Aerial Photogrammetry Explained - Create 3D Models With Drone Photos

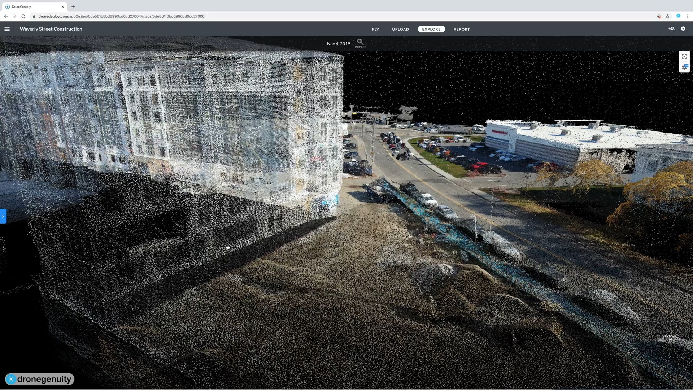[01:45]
The result is accurate point locations plotted in 3D space, which is exactly what you need to create a 3D model.
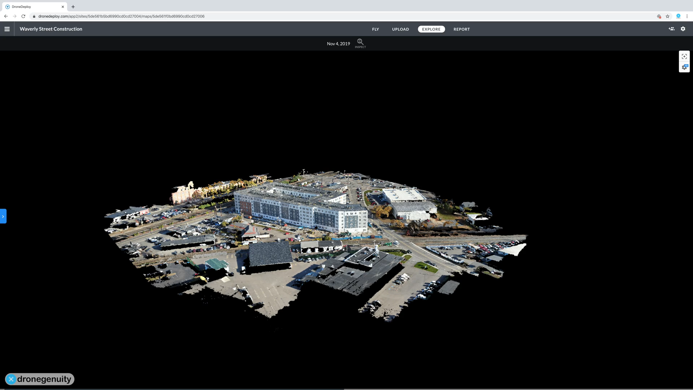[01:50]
Drone photos are great for this process because every photo is geotagged.